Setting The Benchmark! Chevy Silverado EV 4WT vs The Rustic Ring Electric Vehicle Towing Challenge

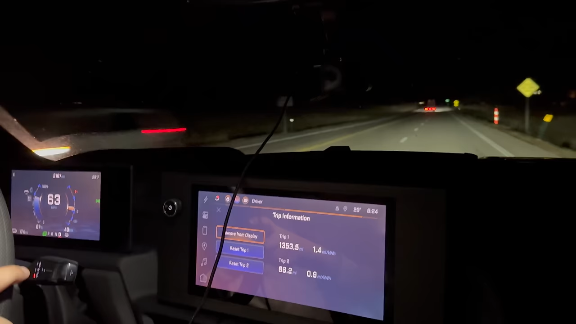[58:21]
We'll throw the trailer brakes up for a little bit more stability, just in case we need to make a maneuver.
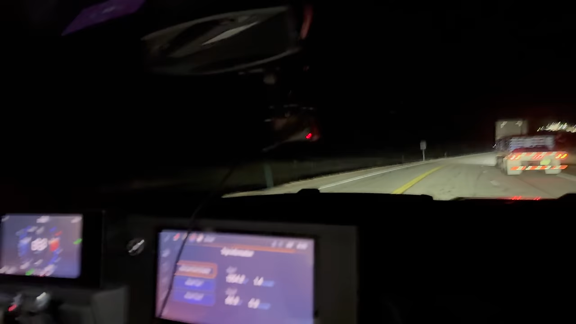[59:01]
Yeah, this is, I definitely feel the weight of the trailer now. But in a straight line, this thing wafts. It's amazing. So here we are coming under throttle, going for a pass of a truck. Awesome. Oh, just keeping it nice and gentle for stability. We'll be right back.
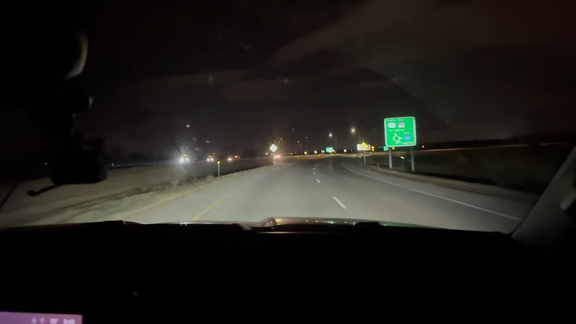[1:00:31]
are now coming off the highway and back into the city portion towards the end of this drive. Have to say, cruising down the highway with this much weight is, I mean,